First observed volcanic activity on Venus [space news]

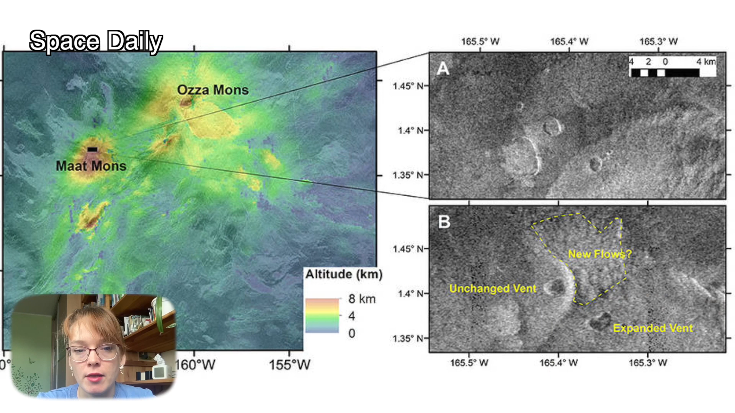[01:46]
In the February image, the vent looked nearly circular, covering less than one square mile. It had steep inner sides and signs of flowing lava on the outer slopes – factors that hint at activity. Eight months later, radar images showed the same vent doubling in size and irregular shape. Moreover, it appeared to be filled to the brim with a lava lake. Together with scientists from the Veritas project and specialists in radar data analysis,